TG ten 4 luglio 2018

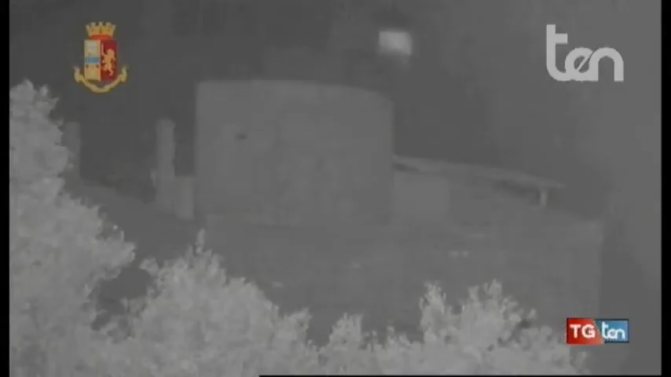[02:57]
del sopralluogo dell'agguato e della fuga del killer, nonché della corsa verso l'ospedale del ferito a bordo della macchina con la donna colpita a morte.